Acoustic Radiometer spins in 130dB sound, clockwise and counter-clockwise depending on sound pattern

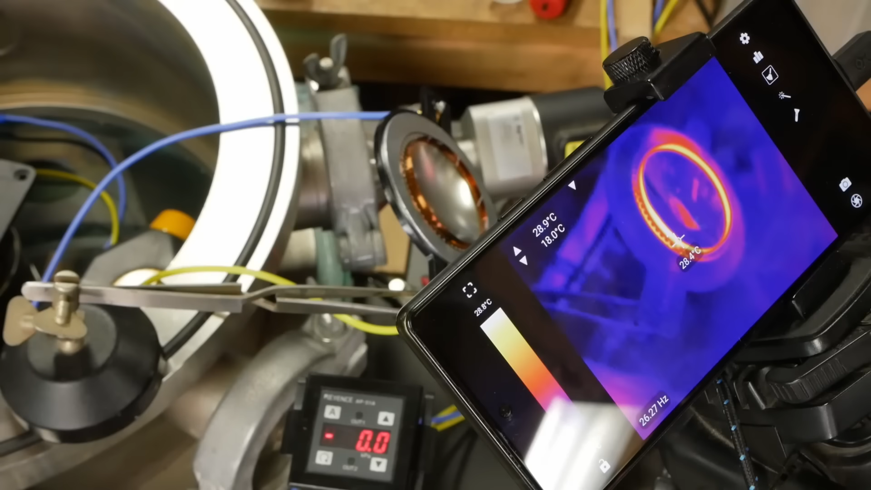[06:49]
Instead, I took apart a speaker, got the voice coil out, and looked at it with an infrared camera and then passed some current into there. And then what we can do is turn up the power and measure how the temperature changes. Of course, it goes up when we put more power into it. But something else interesting happens. The impedance goes up.